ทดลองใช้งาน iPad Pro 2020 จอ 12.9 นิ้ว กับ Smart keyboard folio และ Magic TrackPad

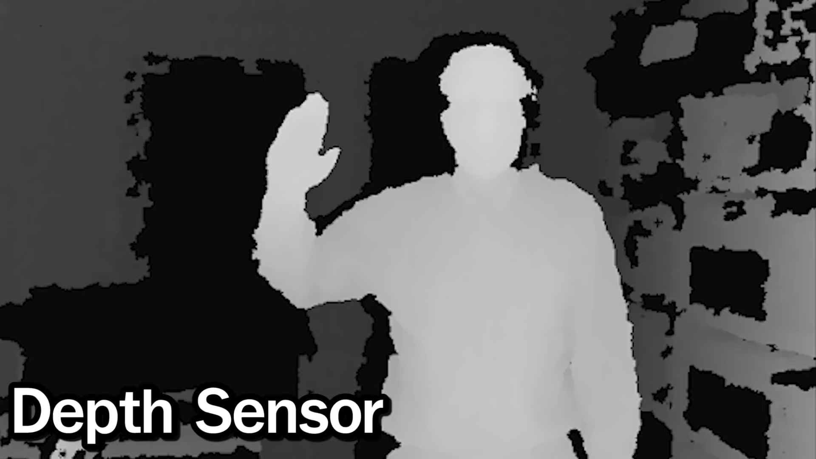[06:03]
ที่ขมชัดยิ่งขึ้นที่ TOF หรือ Time of Light ตัวนี้มีความคล้ายตัวนี้คร
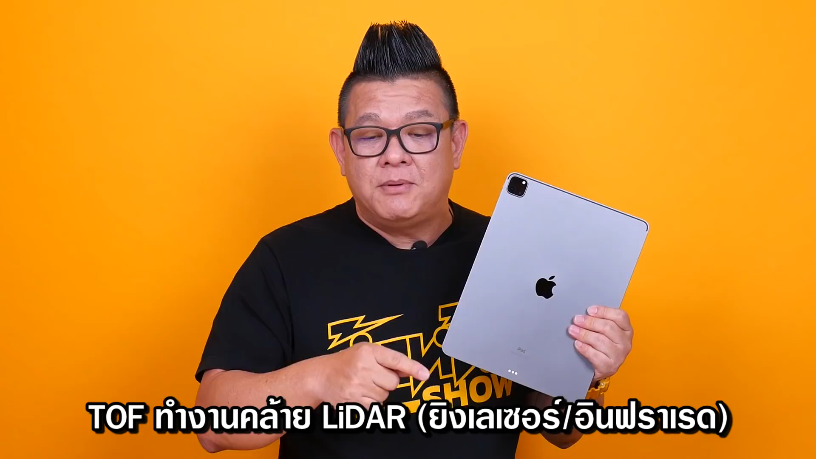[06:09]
ับ คือใช้เป็น Laser ก็ได้ใช้เป็น Inflate ก็ได้ ยิ่งสัญญาณออกไปครับ ความถี่สูงมาก 300
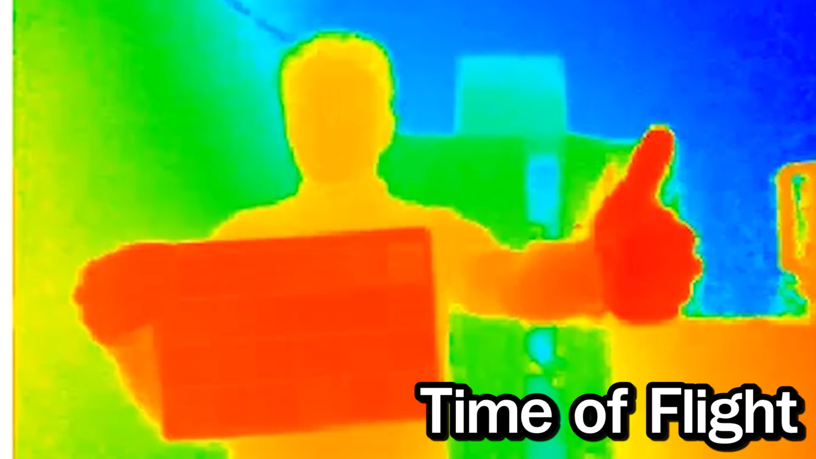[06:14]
ครั้งต่อวินาทียิ่งออกไปเสร็จ วัดระยะทางที่กระทบวัดถุกลับเข้ามาจับเวลาตรงนี้ แล้วคำนวนเป็นระยะทาง สร้างเป็นจุด Focus ที่แม่นยำแล้วถามว่า Leader ต่างกันยังไง?
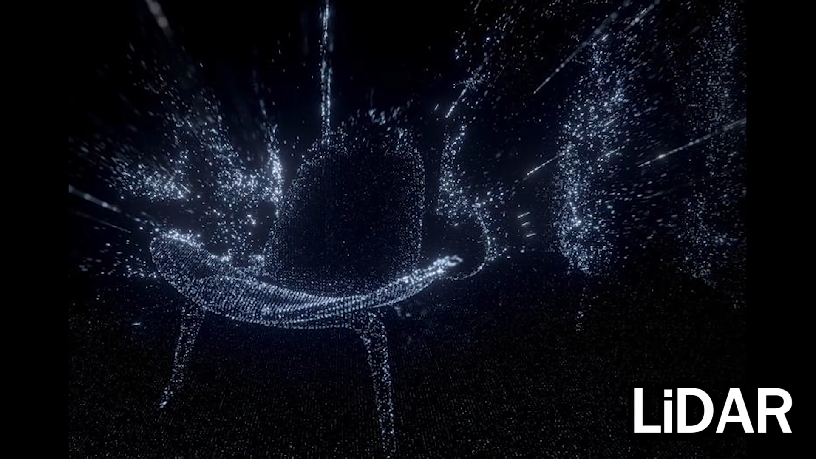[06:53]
วัดถุ เห็นวัดถุเป็นครบรอบ 3 มิติ 360 ม.เพราะฉะนั้นเวลาทำ AR หรือทำ 3 มิตินะครับ คุณจะได้ระยะทางตั้งแต่ปลายจมูกผม